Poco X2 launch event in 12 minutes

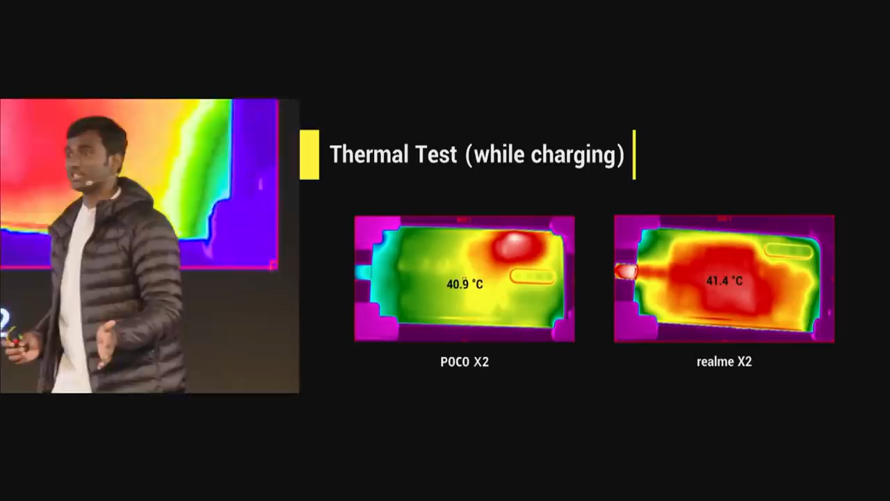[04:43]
But for POCO X2, it reaches the highest temperature by the 53rd minute. The difference is much darker when it comes to the charging block.
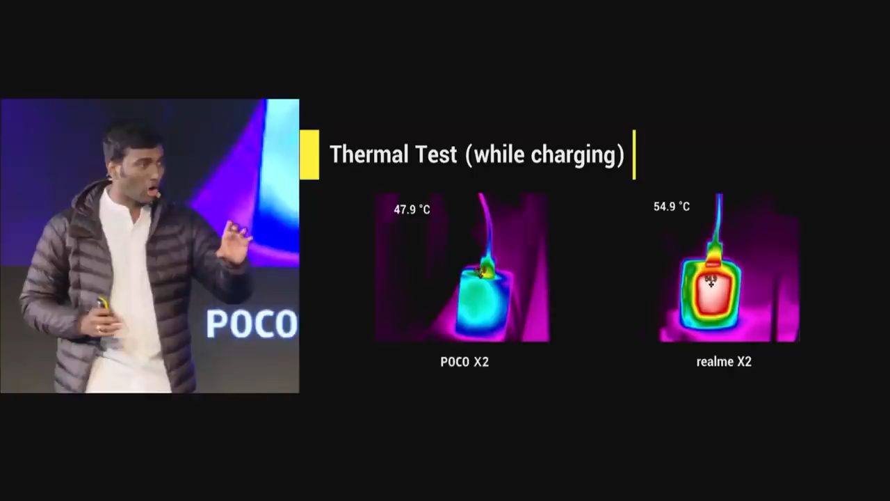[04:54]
If you see here, right, Realme X2 almost reaches to a temperature of 55 degrees Celsius,
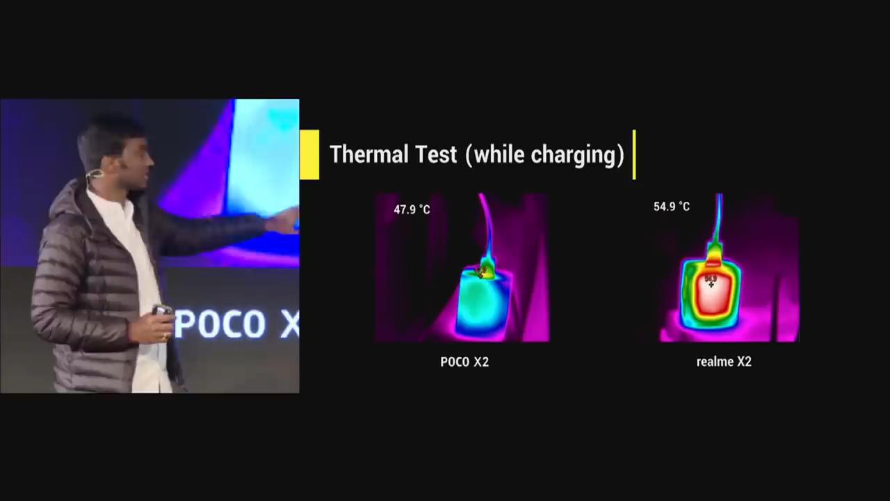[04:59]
whereas POCO X2 goes up to maximum of 48 degrees Celsius.